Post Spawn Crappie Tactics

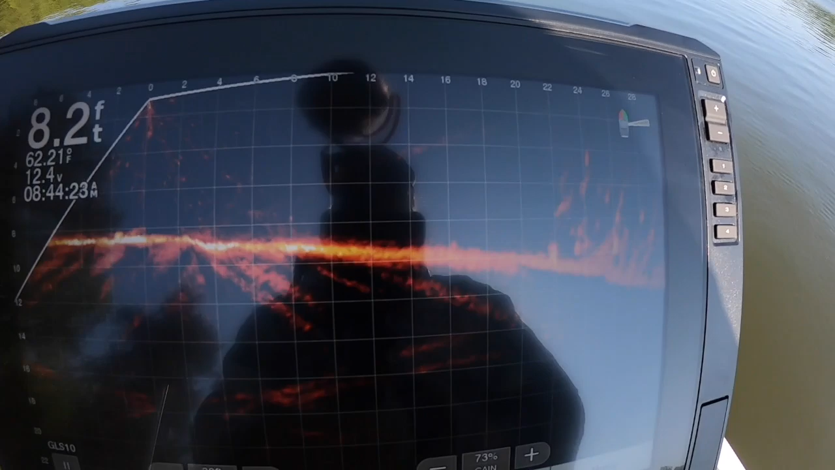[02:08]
On screen: depth 8.2 ft
have a great time with that finding those fish and deep brush was the key today and i can't wait to show you and the slabs that we pull out is
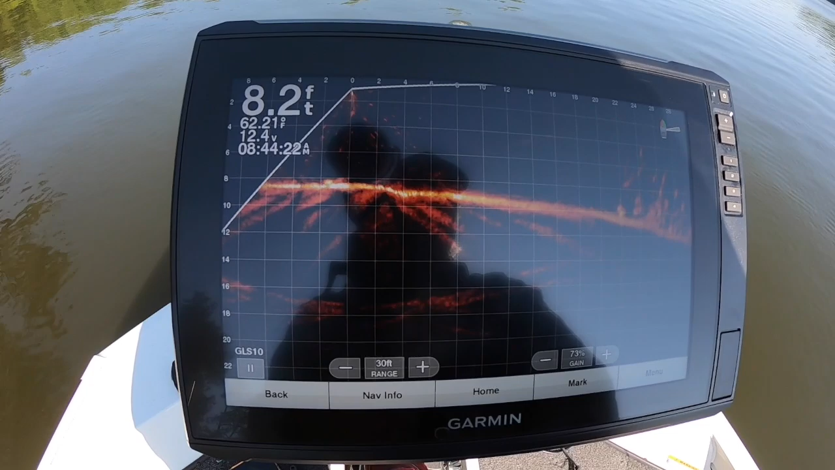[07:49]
On screen: depth 8.2 ft
all right this is my first attempt at actually videoing on the 126sv so i apologize it's not the best but i